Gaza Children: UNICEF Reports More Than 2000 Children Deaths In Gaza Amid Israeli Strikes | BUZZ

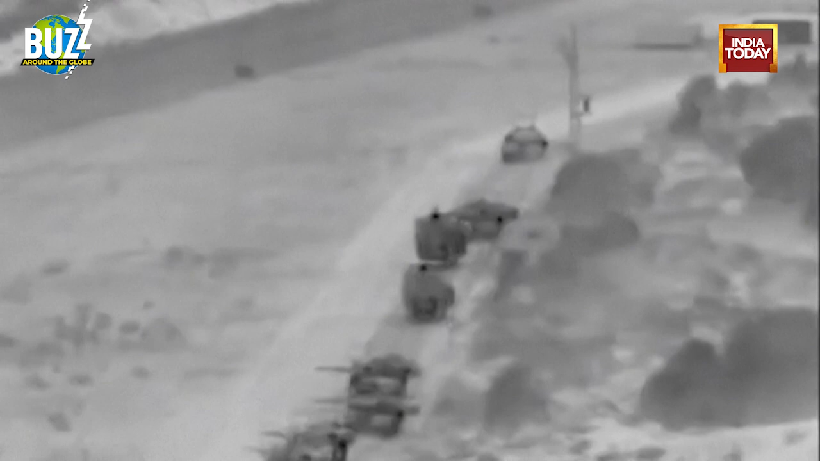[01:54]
Israel said Thursday that a column of tanks and infantry had launched an overnight raid into Hamas-controlled Gaza, striking numerous targets before retreating to home soil.
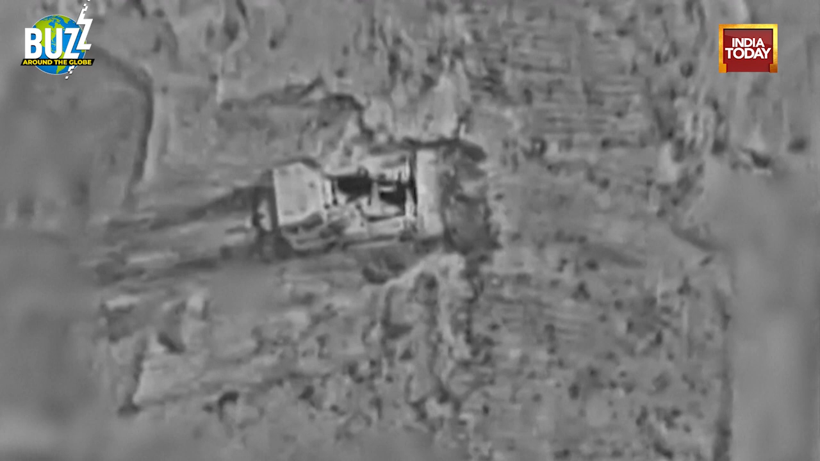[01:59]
The military announced the incursion into the north of the Palestinian territory,
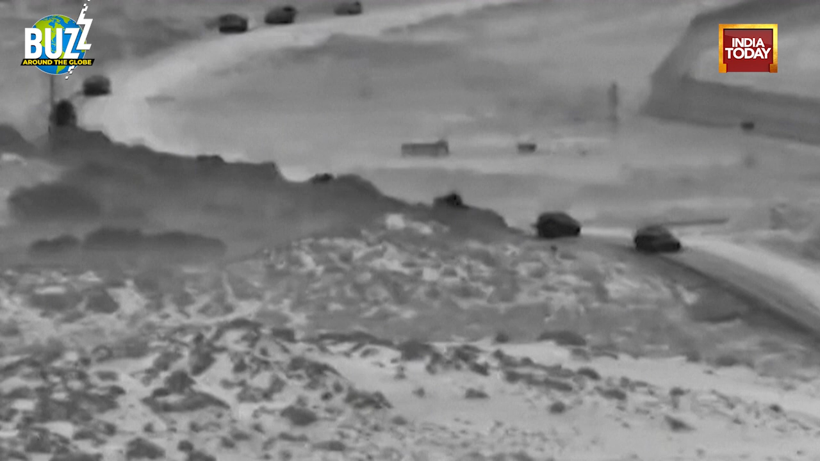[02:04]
hours after Prime Minister Benjamin Netanyahu declared preparations for a ground war were underway.
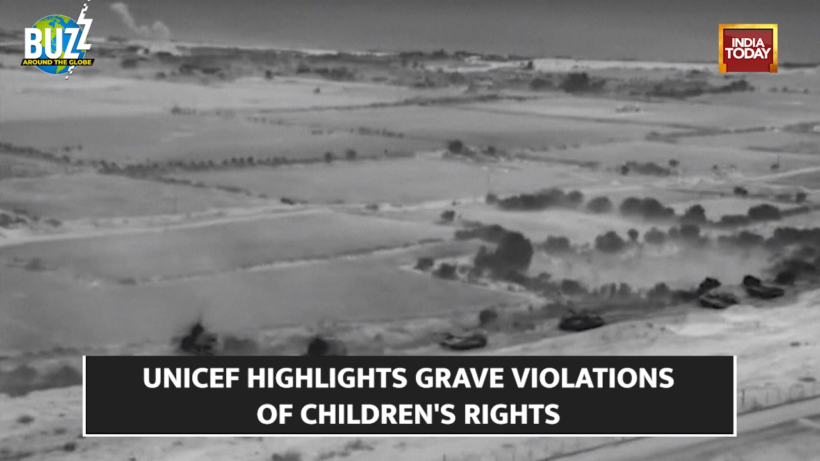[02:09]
The Israel Defense Forces described the operation as
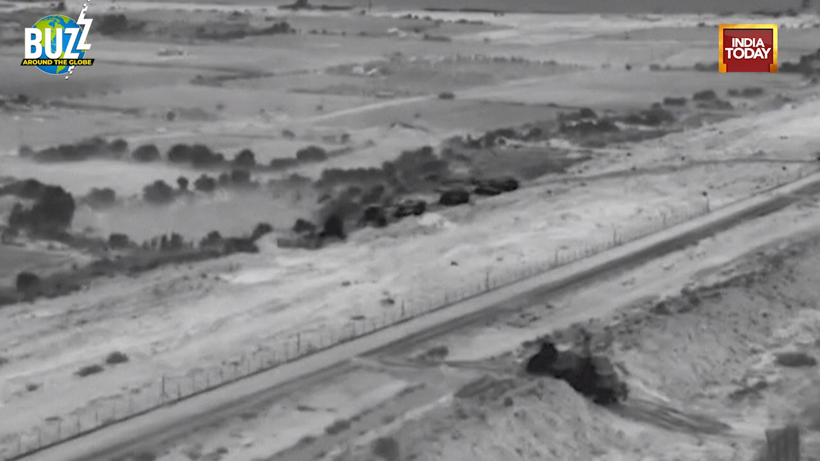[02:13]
a targeted raid that hit numerous terrorist cells,
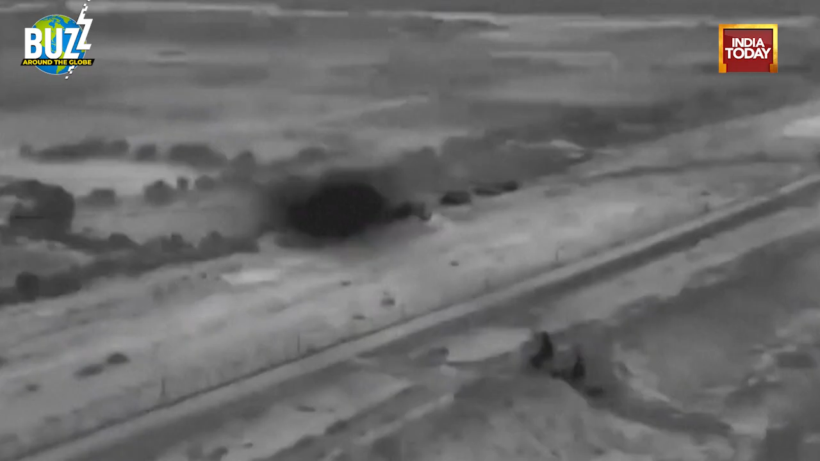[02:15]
infrastructure and anti-tank missile launch posts.